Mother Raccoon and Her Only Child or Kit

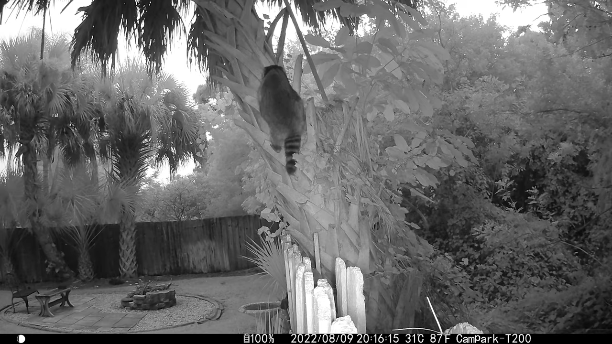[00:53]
She spends her days and nights climbing up and down the tree and foraging for food to support her and her kit. I had to leave for a few weeks so I left a camera along the fence line to
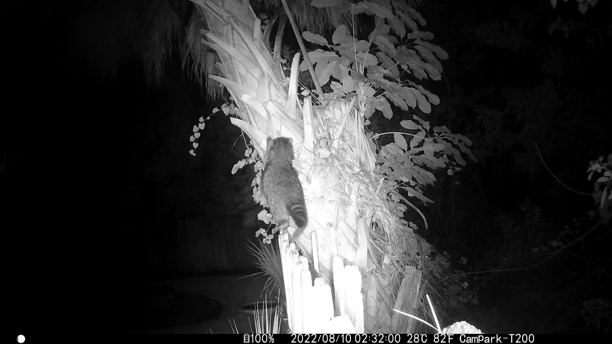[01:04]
see if I could capture the kit coming down from the nest to begin foraging with the mother and learning the ropes of the big new world beyond.